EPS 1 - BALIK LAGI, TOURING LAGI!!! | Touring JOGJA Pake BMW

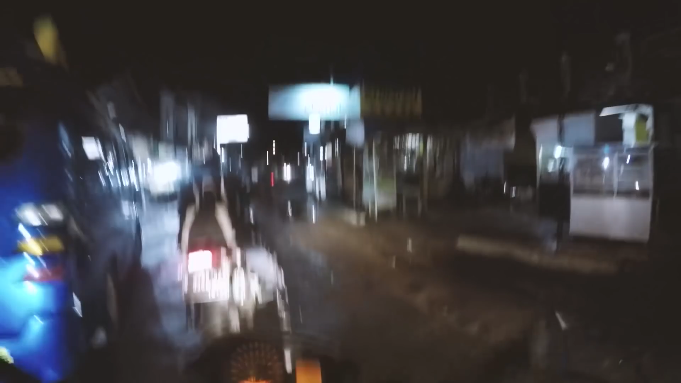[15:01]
Karena di sini cuacanya dingin, jadi kita lapar.
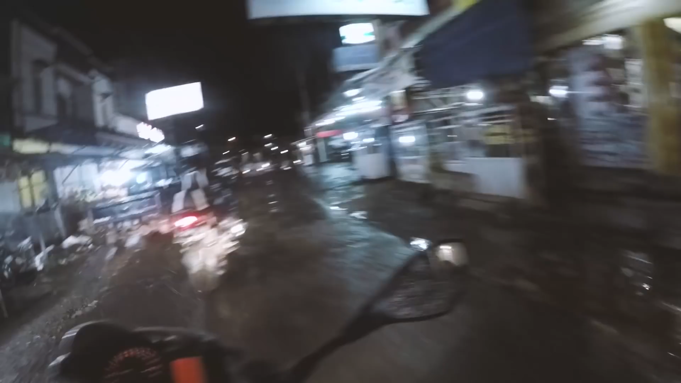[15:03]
Betul atau tidak? Wah, becek teman-teman.
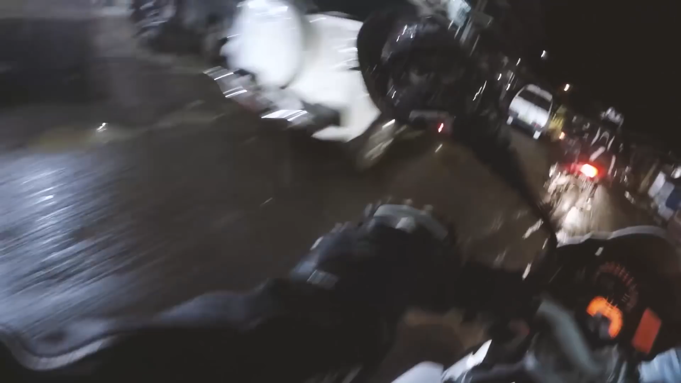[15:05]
Jadi guys, ini lampunya terang ya?
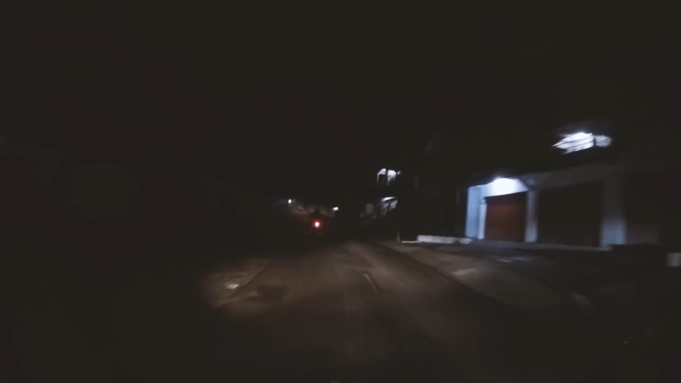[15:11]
Sudah LED, sedangkan F800R ini masih halogen. Beserta G310 gak kelihatan. Lampu jarak jauh tuh, no.
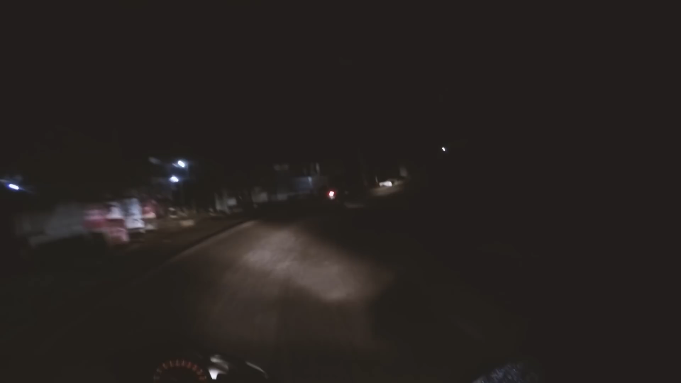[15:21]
Wih, dibantuin dari belakang. Asli ini gimana ya? Taunya pas beam doang. Ya, terus kemudian kalau nyetir itu, terus kemudian kita dengarnya lagu-lagu yang down low. Oh, ngantuk dong. Oh iya dong. Yoi, coba bisa autopilot ya motor. Bisa, tapi kitanya bonceng. Ya. Itu namanya auto gojek kok. Ah, gitu. Asli loh, ini gelap gulita loh, gengs.
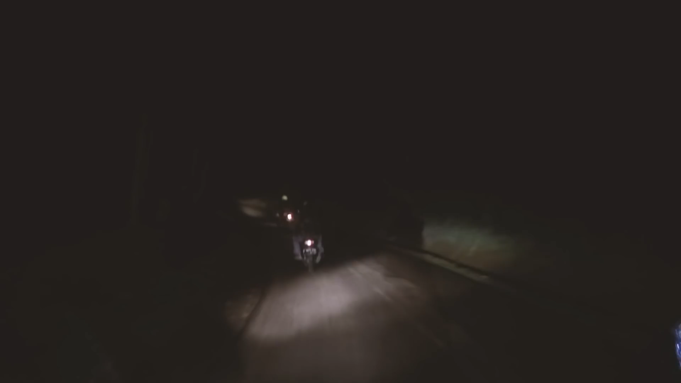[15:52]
Iya. Jodi mau tembak silau ya Jod ya. enggak kan spionnya blek. Oh iya sih, spionnya kan spion pajangan ya. Santai aja bro. Eh by the way, lu pakai gigi berapa? 2, 1? 2 aja. 2 aja ya. Yoi. Oh gua 1 nih. Ini apa sih, tombol apa sih? Ya ini lampu hazard. Salah pencet. Anak touring banget Jod. Ceritanya lagi Nora.
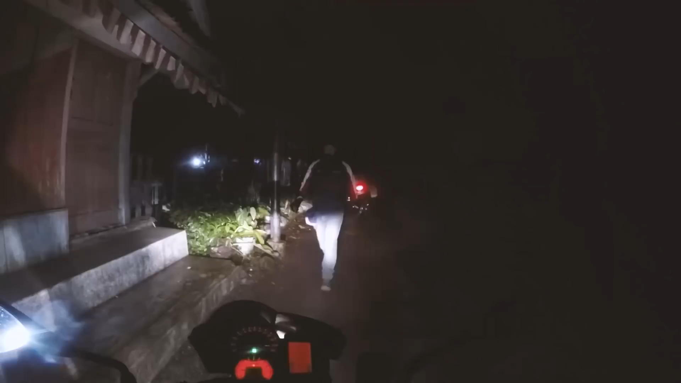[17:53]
Kenapa? Ngembun. Gua enggak bisa lihat jelas.
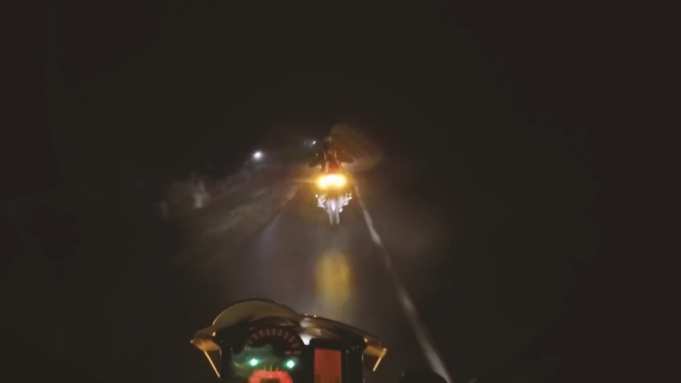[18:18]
Lihat tuh. Ini baru hazard dipakai nih coy. Iya ini hazard nih, guna nih.
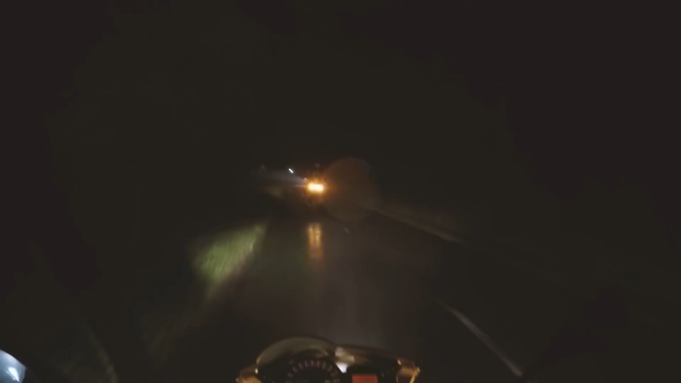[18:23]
Ini air kabut bahasanya. Iya. Bun. Asli loh Jod, ini gue jarang 8 meter udah. Iya awas Rob.
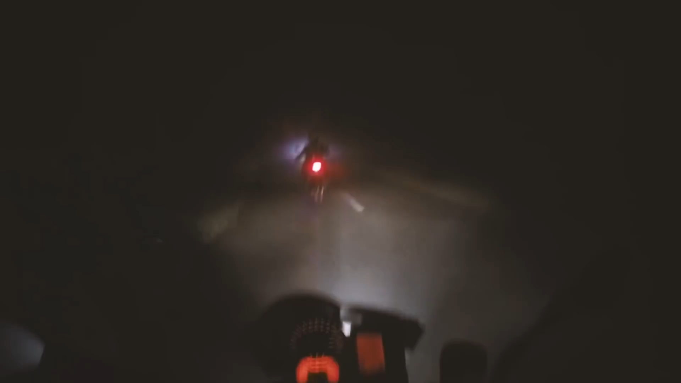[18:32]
Gue pake jarak jauh makin gelap, makin gak kelihatan. Iya gak kelihatan ya. Soalnya gue putih jadi makin apa ya, makin bias cahayanya. Lu kayak cangcorong lah tuh, cahayanya tuh. Ada antena gitu ke atas segitiga, keren banget. Tapi ya kudu pelan-pelan, kalau enggak belokan tajam kan mati juga. Iya.
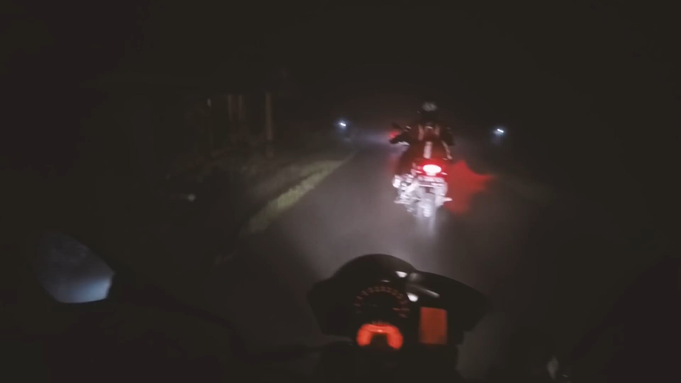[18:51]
Asli loh, ini pertama kalinya gue riding di depan gak kelihatan apa-apa. Ini gue paling parah sih, kabar. Soalnya Jawa Timur kan jarang ada embun kan. Jarang ada kabut. Iya, ini Jawa Barat. Jawa Barat kan dataran tinggi.